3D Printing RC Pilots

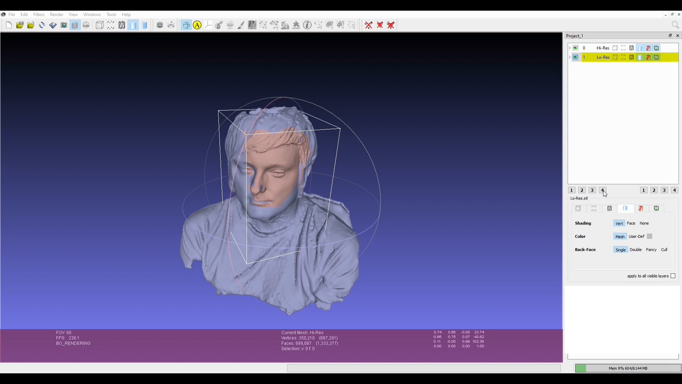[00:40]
Here I'm using MeshLab to align the two scans using features on the geometry.
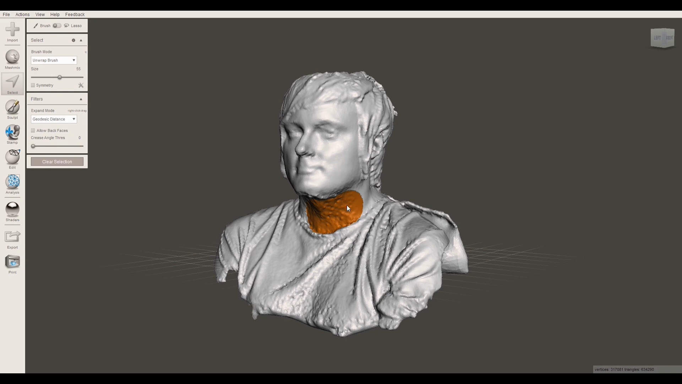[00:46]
Let's now delete away the overlapping areas of each mesh, choosing the best data.
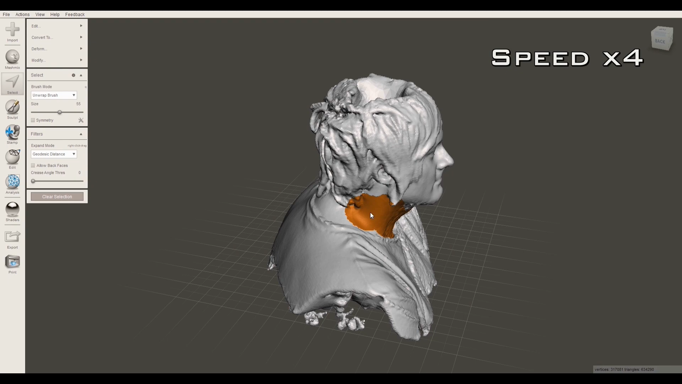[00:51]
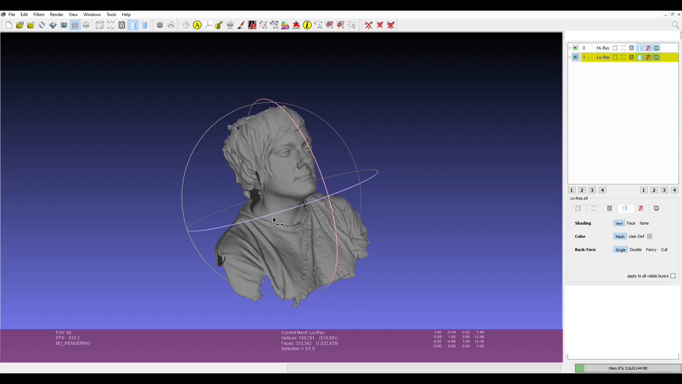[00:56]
Next, I'll add the hat that he wanted.
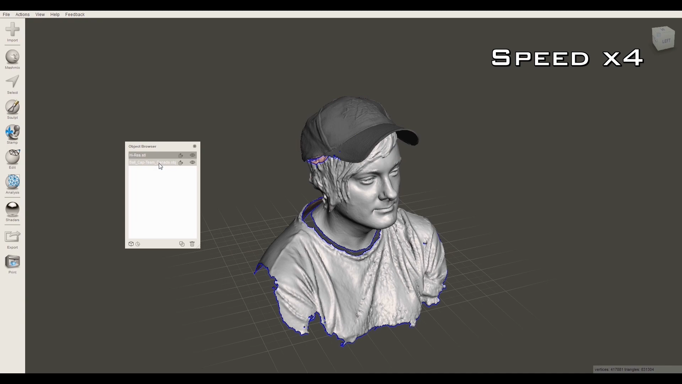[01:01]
And now it's back to MeshLab to resample and resurface the mesh to make it manifold and watertight.
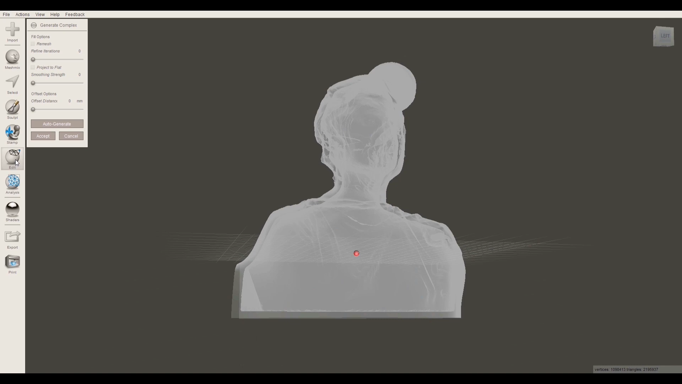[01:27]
Here I've scaled and hollowed out the model, and I'm cutting it on a flat plane to fit the printer bed.
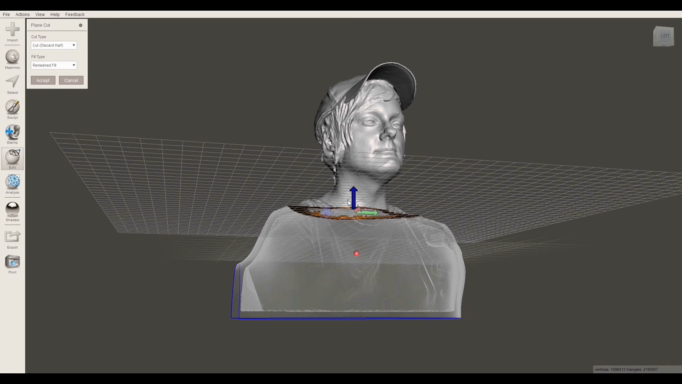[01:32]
Then it's over to the slicing software to prepare our file for the printer.